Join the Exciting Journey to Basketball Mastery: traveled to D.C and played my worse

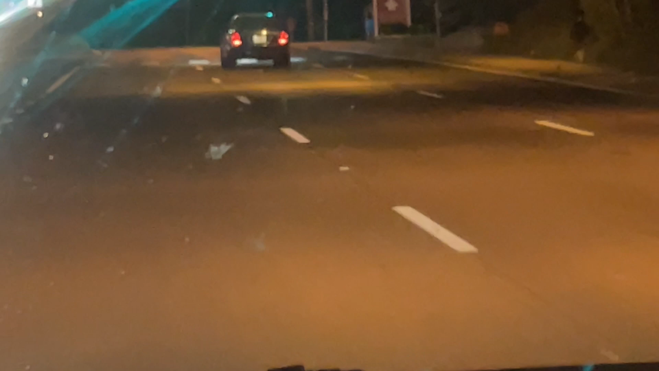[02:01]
You can dead ass just see the way he driving. That nigga gone, bro. This nigga mad gone. He was at the light and bust his face on his window. Like, yo, he was curving. Who could stay up there, my boy? Who could stay up there? Look at this thing.
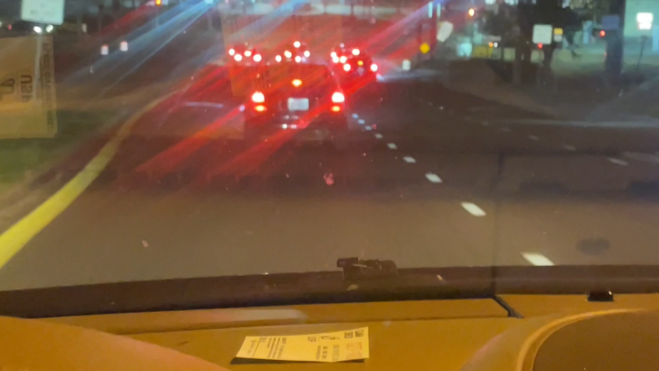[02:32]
Look at this thing. He don't know where to go. He's gonna stop. God damn, boy.